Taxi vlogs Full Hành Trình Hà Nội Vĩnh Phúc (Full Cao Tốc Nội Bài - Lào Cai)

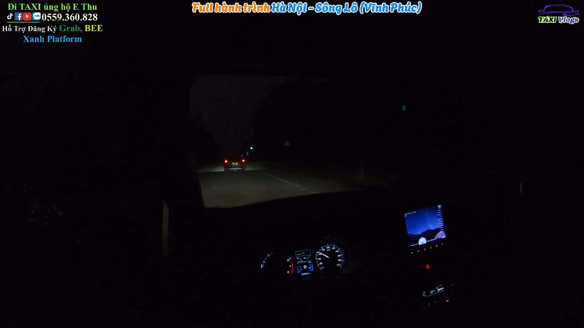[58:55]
Bây giờ chưa 6 giờ mà trời vẫn sáng. Đây, khu công nghiệp Sông Lô, Sông Lô 2, Sông Lô 1 chỉ đây. Họ cũng đang làm thôi. Hy vọng là nay mai có nhiều công ty về để cho quê hương nó em nó được phát triển, đổi mới, không nghèo khổ quá rồi anh em ạ.
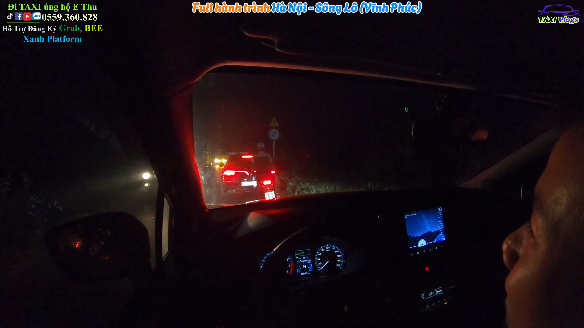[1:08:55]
Mà mình đi không chuẩn cái là bị xước xe ngay hoặc là hỏng xe ngay. Đấy, những xe tải nên là họ đi rất là chậm nên nó bị tắc một đoạn ở đây. Xe tải to quá. Lạnh không? Con giả nhỏ đi hoa đi. Đây anh em nhìn cái trụ này. Cái trụ này rất nhiều vụ tai nạn ở đây rồi. Rất nhiều người đâm ở đây anh em ạ. Anh em nhìn thấy cái trụ hai bên nó đâm nó sứt xước tùm lum hết rồi. Tại vì rất nhiều người đâm vào đây.
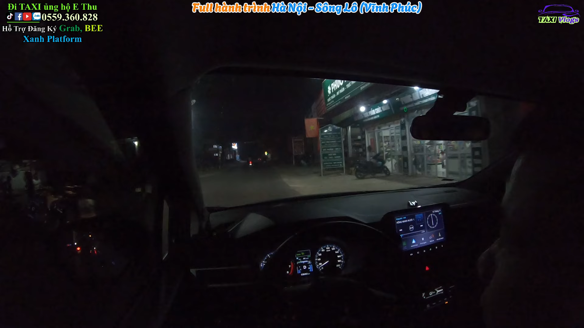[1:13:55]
Chỗ này là chỗ VIP nhất, gần như là VIP nhất ở xã em rồi. Nghèo mà, chỗ này cũng là VIP nhất rồi. Nó cũng chắc là chỉ bằng cái chỗ vớ vẩn ở chỗ quê các bác thôi. Nhưng mà chỗ em thì nó lại là gần như chỗ này là VIP nhất rồi. Kinh doanh sầm uất nhất ở đấy rồi. Đây, em cũng gần về nhà rồi đây. Ok, đấy là vừa rồi thì em chia sẻ toàn bộ cái hành trình mà em đi từ cái chỗ làm việc của em về đến nhà của em ở quê nhé.